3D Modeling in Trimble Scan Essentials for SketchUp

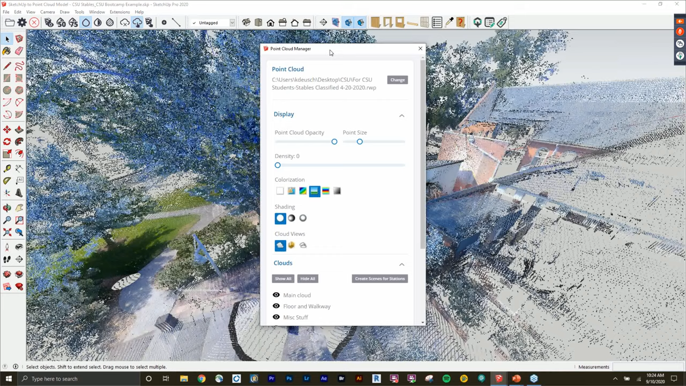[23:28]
this inspection on this cloud so i'll turn on that inspection map
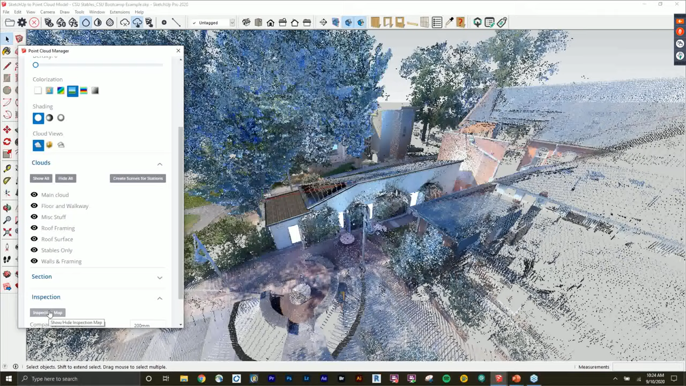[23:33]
you can see here that my tolerance is 200 millimeters and there's a lot of green on here which means i did a did an okay job i'm no sketchup pro at all so definitely don't
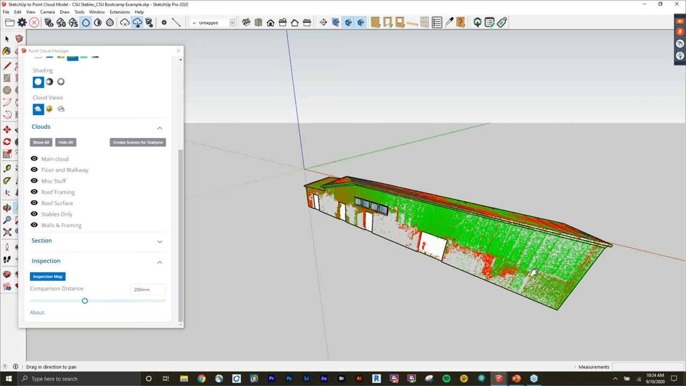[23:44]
don't think i'm some pro but i know there's definitely better modelers out there than me but it this tool makes
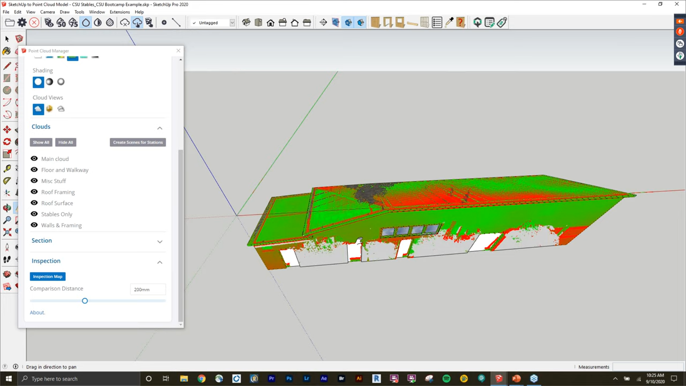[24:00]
i drew this all within shoot i don't know maybe 15 minutes uh so it's super easy to use anyone can use it
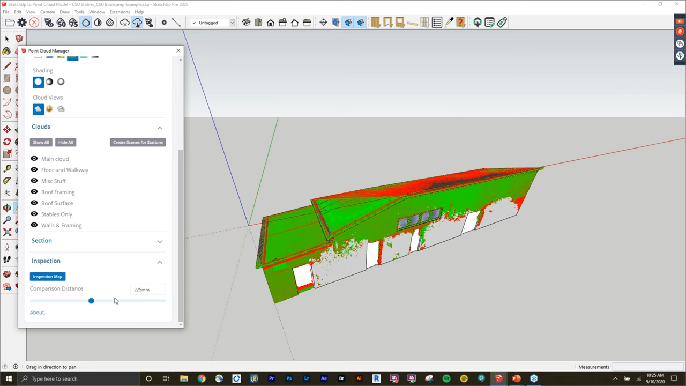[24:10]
so i can change my tolerance here um you can see that even like on the roof line and stuff it may be red i just want to advise people to that if you're scanning older buildings then you'll notice that maybe the the roof is slanted or
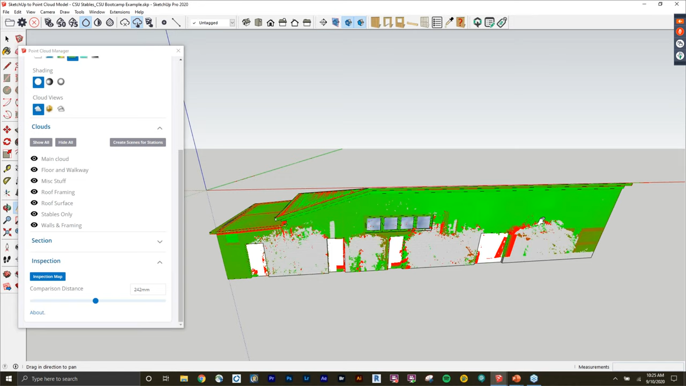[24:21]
sagging you know maybe the walls aren't as plum as they used to be um just know that real world uh buildings aren't built perfectly like they are in sketchup so don't be discouraged if you see a lot of red on your model um just because you know the building's sagging you know your model is perfect uh it may it might just be the building that's the problem so don't be too discouraged so
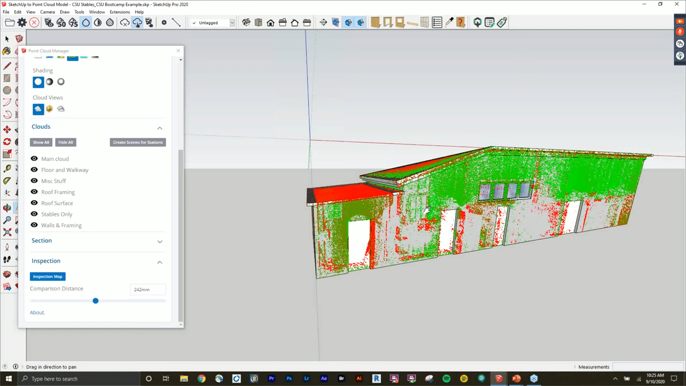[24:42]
go ahead and turn that off um this is a nice point cloud just because it's small easy to manipulate i
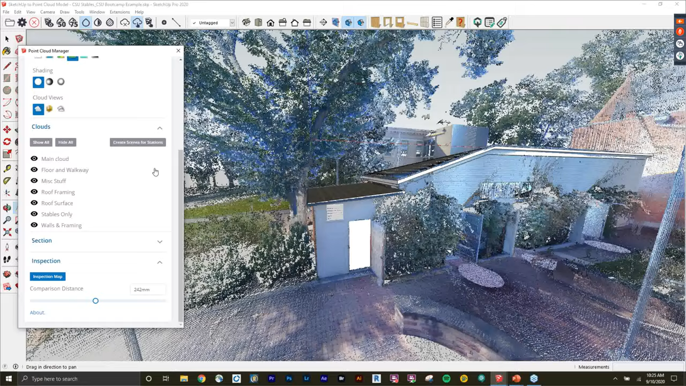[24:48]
know what you're
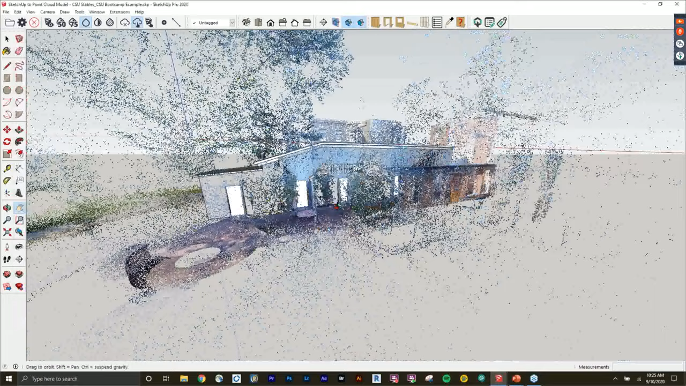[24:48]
probably saying like what about bigger files you know i have a file that's you know 40 scans what about that one well i have a scan here of union station here in colorado and uh this one was about a 10 gigabit file um just because of the density that i scanned
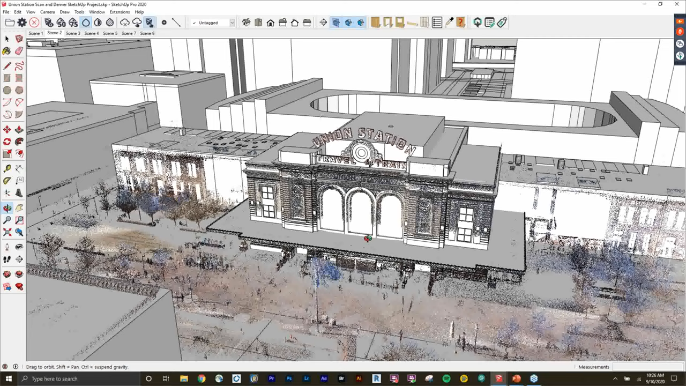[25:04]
it on and the amount of scans i had in it and you can see here that if i turn off my point cloud i was able
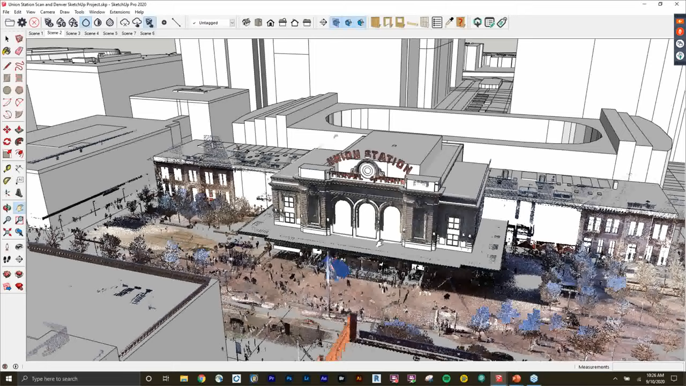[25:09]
to model this uh with quite a bit of detail just because of all the dimensions that i had and all the different details that the scan brought through so really you're not just limited on
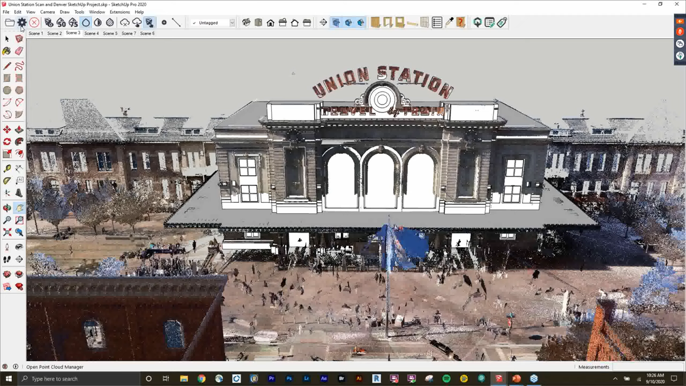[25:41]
actual colorization of the scans whether you want that to be in station view maybe color coded
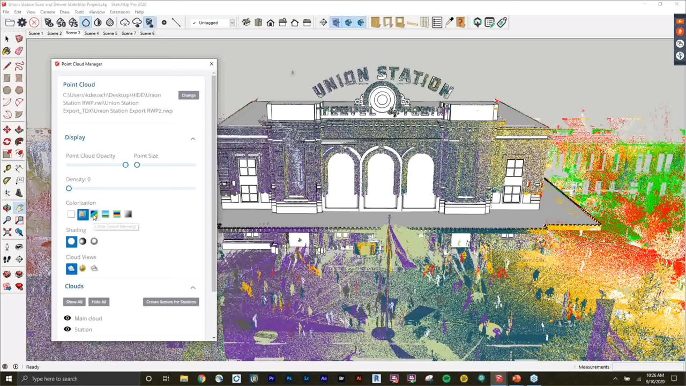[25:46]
intensity true color whatever that may be you can change those all here and
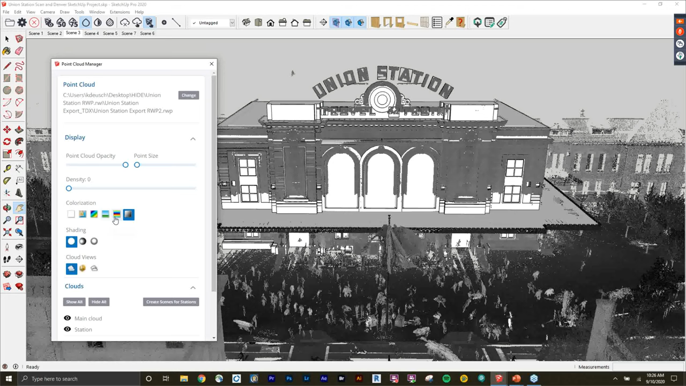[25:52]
here's that inspection map again just to check on how your modeling was
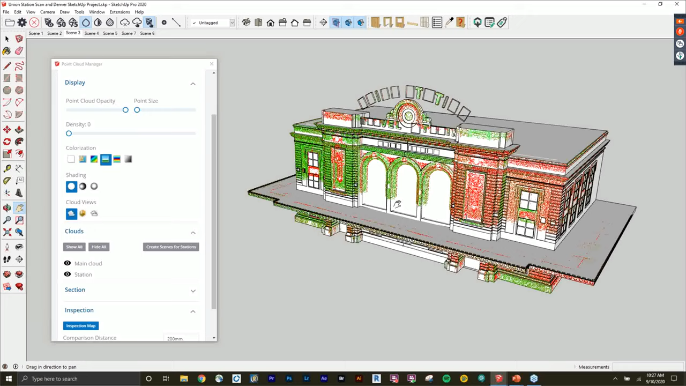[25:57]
so i also have the ability since i segmented this out earlier i can
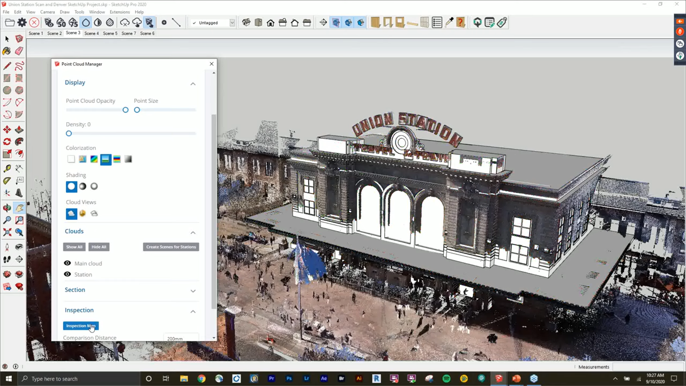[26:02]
actually turn off all these uh surrounding areas like this flag that was waving um i can you know i don't
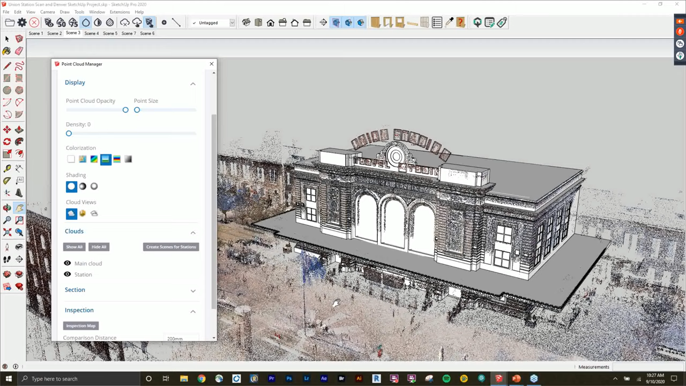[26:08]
want that on presentation so i'm just going to turn off that main cloud so that way i just have this station scan and
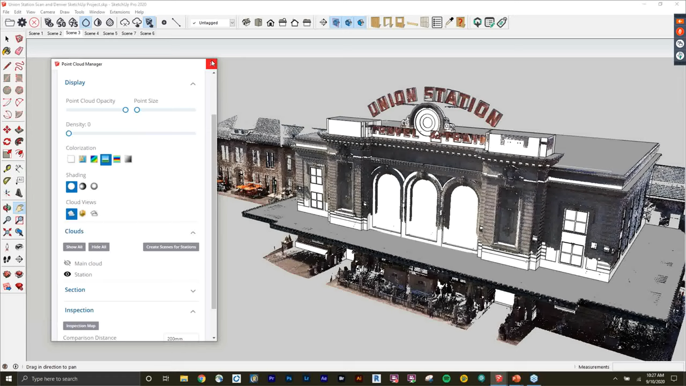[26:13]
that really helped me especially as i was painting around with my camera that way i wasn't inside of the point cloud i could just focus on what i was trying to model